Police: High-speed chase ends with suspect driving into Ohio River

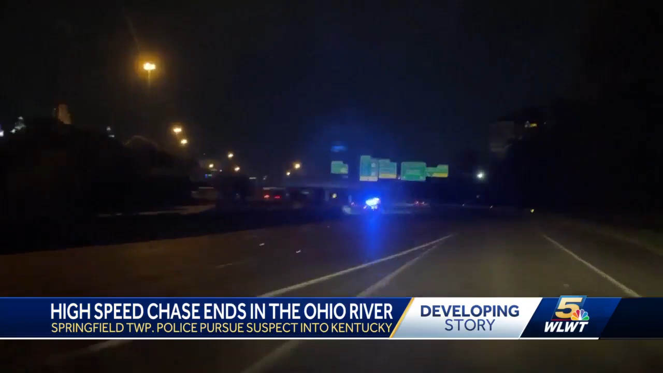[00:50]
southbound I 75 passing hazard Charles speeds 90 on the north 71 past Eden Park into downtown. He's hopped over center median and into Newport. Ending up behind the IMAX theater down by the water.